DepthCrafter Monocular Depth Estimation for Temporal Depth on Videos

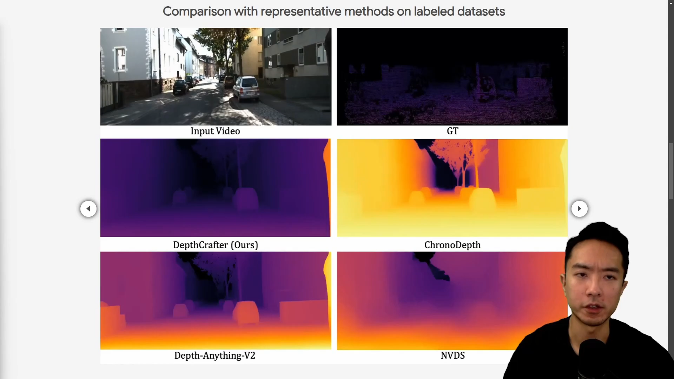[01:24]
Okay, now let's go ahead and take a look at some of the differences between DepthCrafter, ChronoDepth, DepthAnything V2 and NVDS.
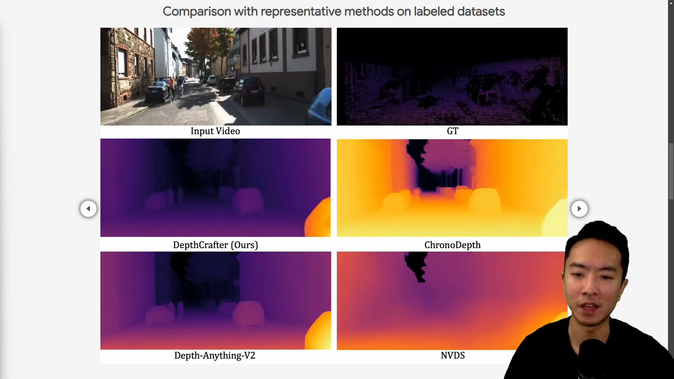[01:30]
So if we take a look at this video, you can see I'm going to pause at certain parts of this. But if we look at this part, you can see that some of the cars in the back has a little bit of more details,
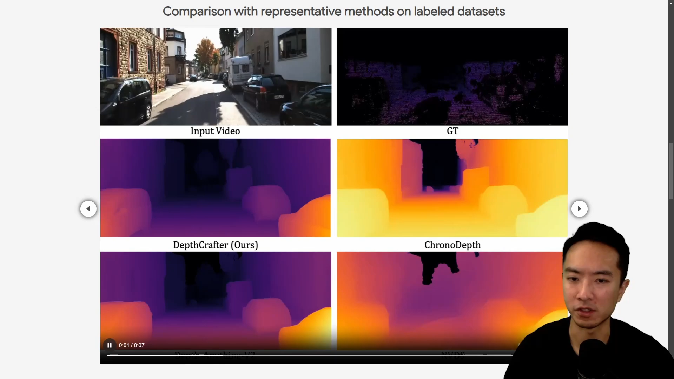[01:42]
just slightly, not a whole lot, but just a little bit. Here, if you notice, sometimes right here,
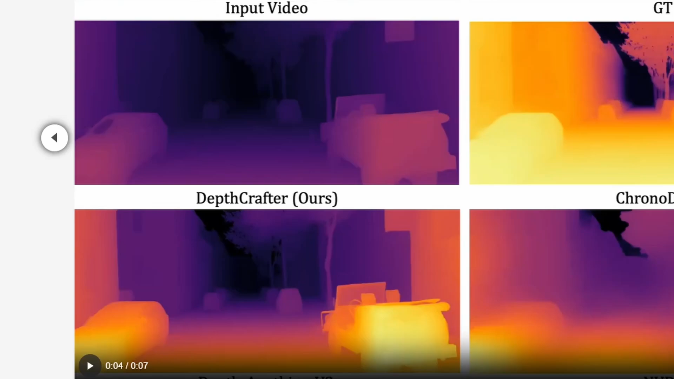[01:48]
the DepthAnything V2 seems to be a little bit better in this particular scene.
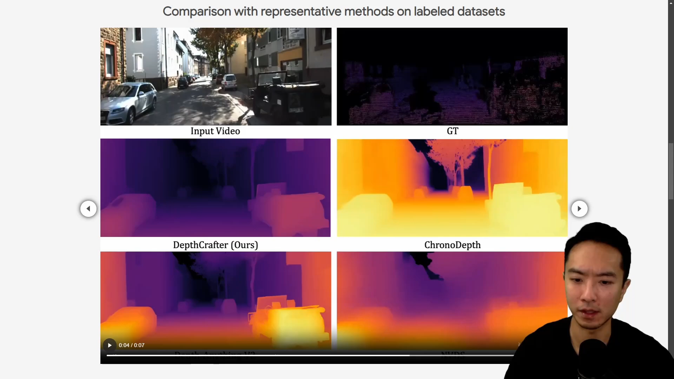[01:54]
But you can see the front seems to be a little bit overly bright. So I would say that part is not too good.
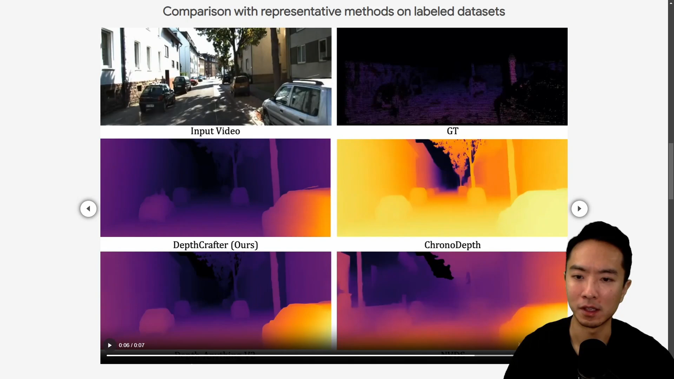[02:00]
But if you see, if I keep going through this video, you can see that there's some more details here on the car for DepthCrafter here.
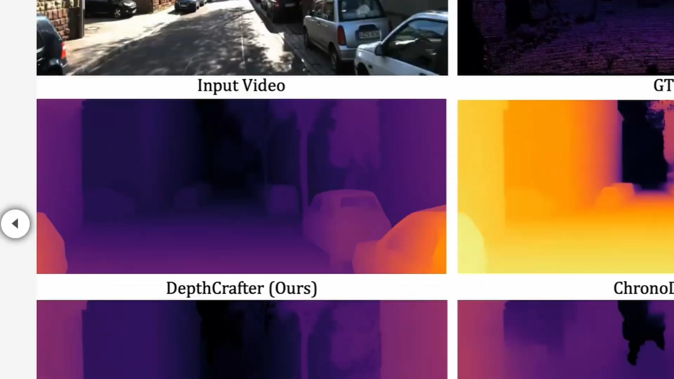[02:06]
So definitely picking up some more details.
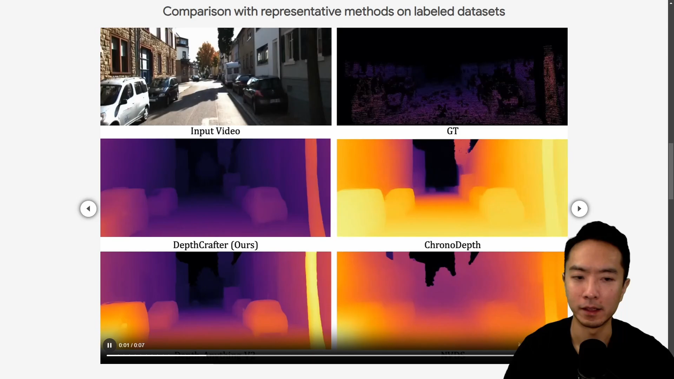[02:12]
Now let's take a look at this next one here. So this is a scene of someone biking around.
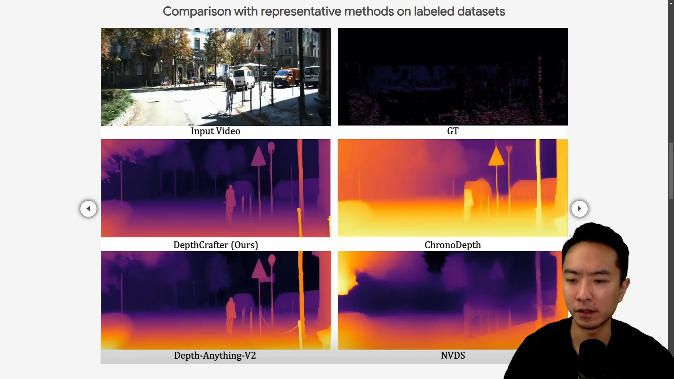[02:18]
If I pause it at some areas. So here you can see that there's some more fine details definitely in the structure in the back.
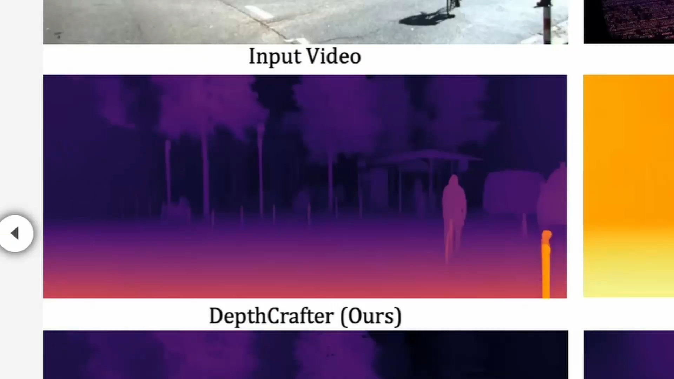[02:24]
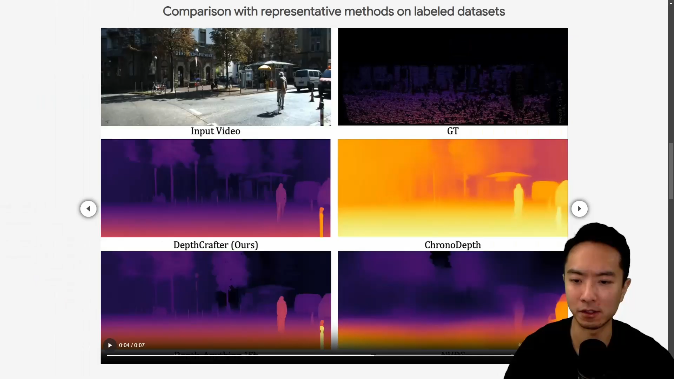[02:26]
So that's pretty good.
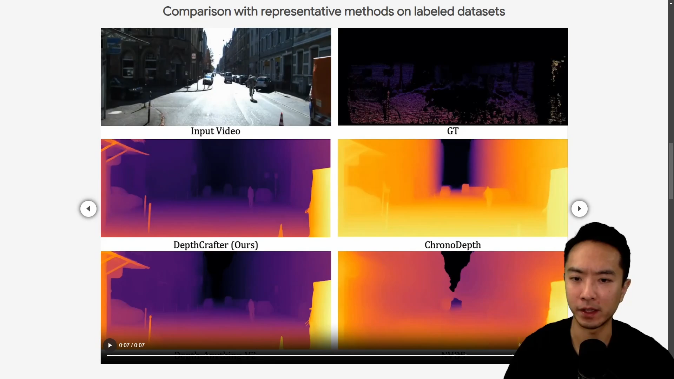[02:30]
And if you have to keep rolling along and pauses here, you can see that this one slightly better, not a whole lot more significant.
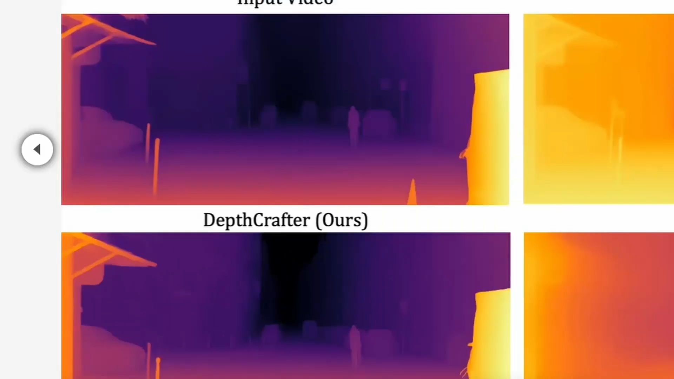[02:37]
If you look at the roof on top, there's a little bit of extra details there if you pay attention to that part.
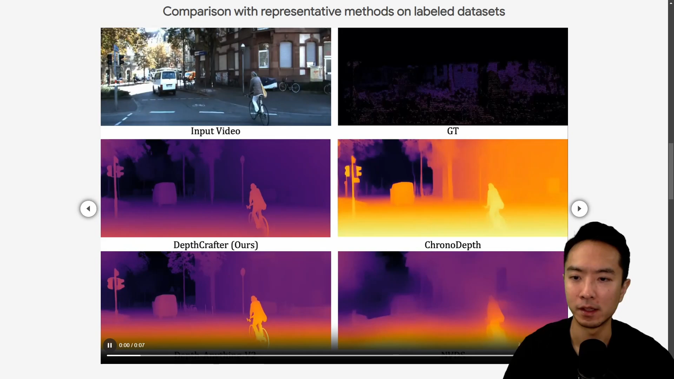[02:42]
And then here, if I keep going on, you can see some of the details in the bike here.
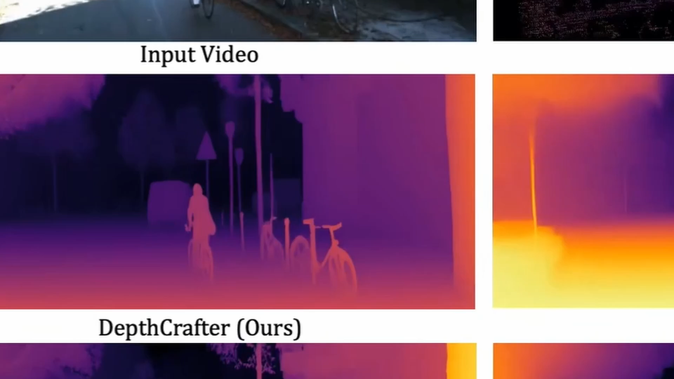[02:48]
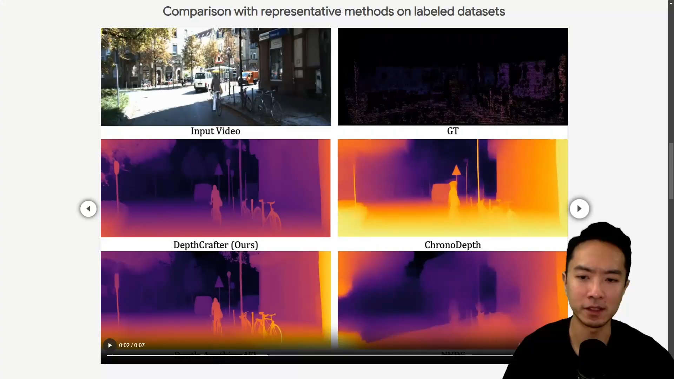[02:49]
So yeah, definitely you could, if you pay attention to the details, you can start seeing some differences. And here's another example of a girl running around in the forest. If I pause at some areas here, you can see that some of the leaves,